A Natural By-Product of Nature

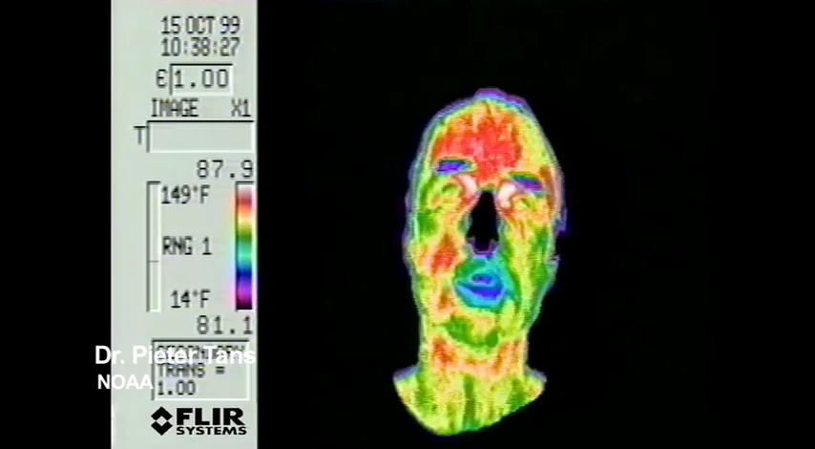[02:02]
And as we turn on the gas, my image will slowly fade.
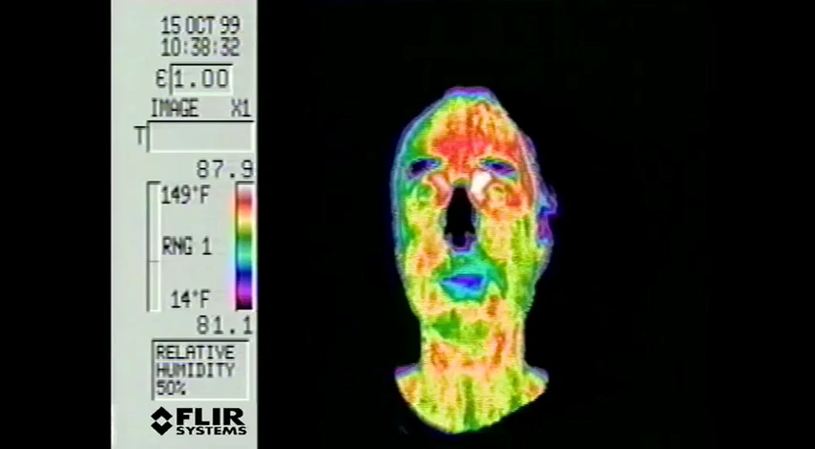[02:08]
But when the tube is filled with CO2, or any greenhouse gas,
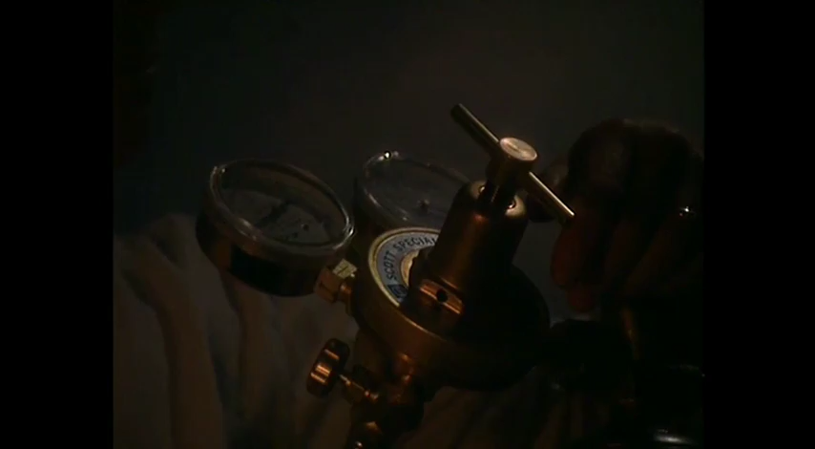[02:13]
their molecules absorb the heat radiating off his face, blocking its path.
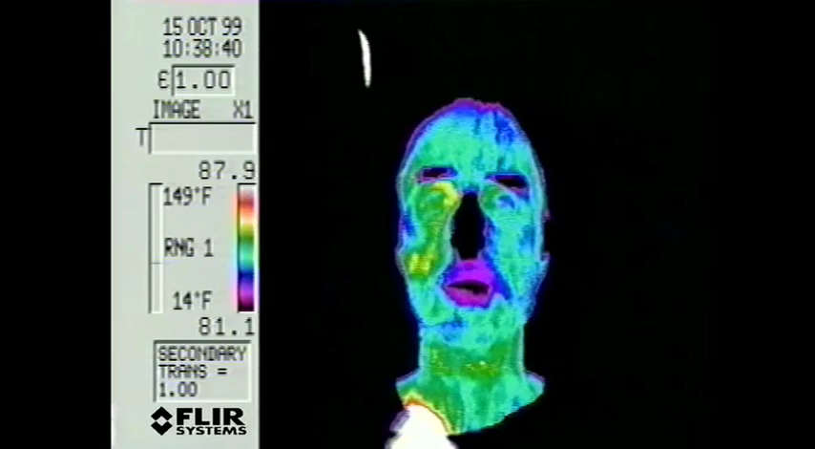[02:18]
As less and less heat reaches the camera, the image fades.
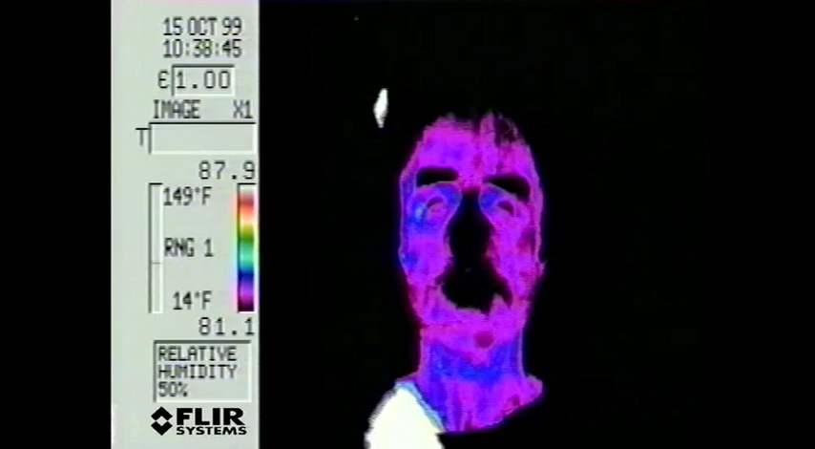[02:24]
On screen: scale top 149°F, scale bottom 14°F
If the scientist were surrounded on all sides by CO2,
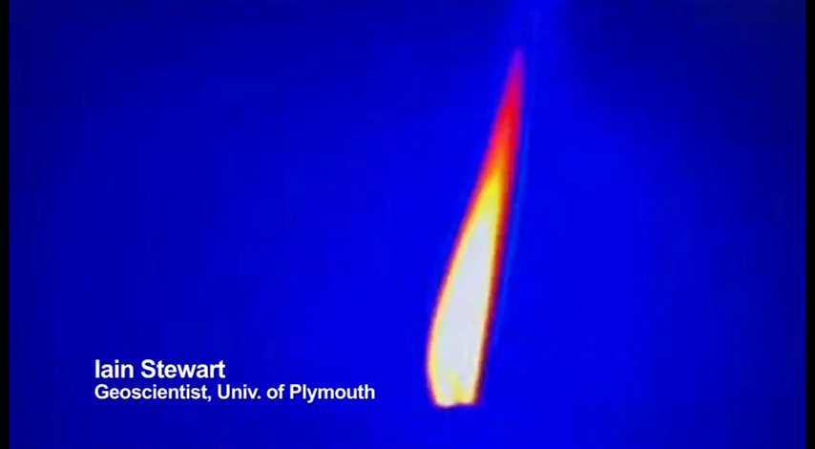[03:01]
Look at that, the hottest parts are glowing white.